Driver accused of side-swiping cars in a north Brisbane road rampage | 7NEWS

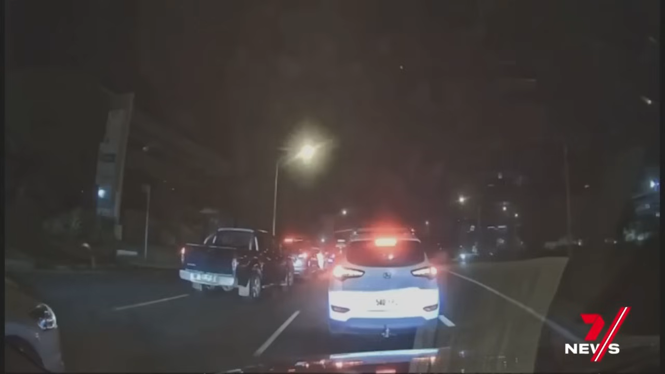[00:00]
Slow going in Chermside, but in the blink of an eye, it's lights out.